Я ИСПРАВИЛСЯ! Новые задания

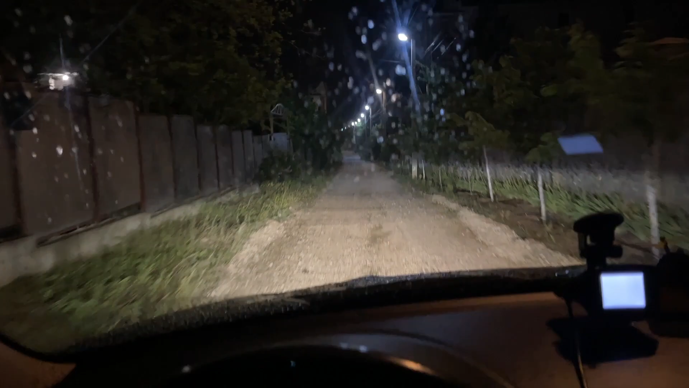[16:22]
Дождь у нас, кстати, пошел. Получается, что и в роли извозчика, и в роли курьера приходится быть. Но у нас, честно говоря, в компании обычно всегда кто-то один такой, да и есть. В этот раз выпала на меня карта. Вот. Видите, как я здоровье берегу. И это сам как уточка, ты что там крякаешь.
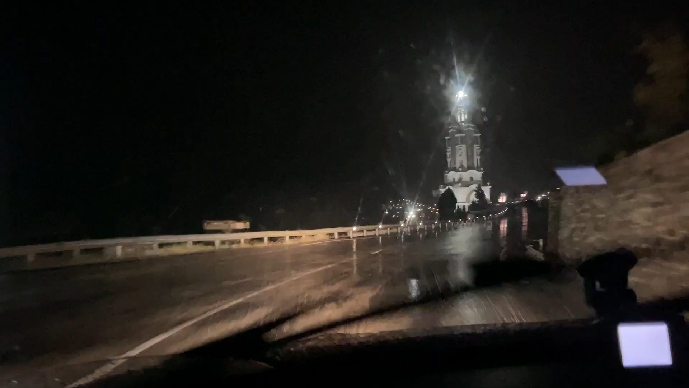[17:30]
Все сильнее и сильнее идет дождь, друзья, и двигаемся в сторону дома.
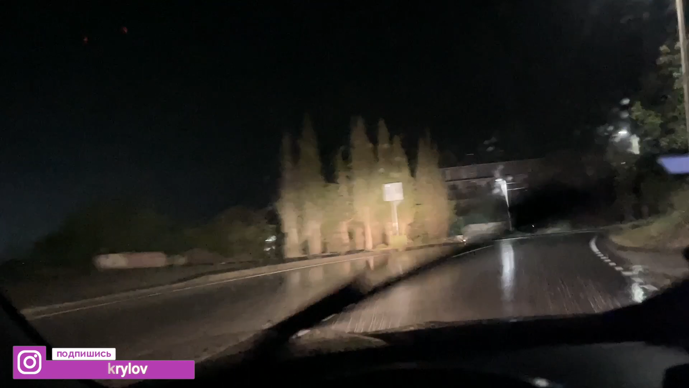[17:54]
Дождь, конечно, сильнее и сильнее идет. В такую погоду дома надо сидеть.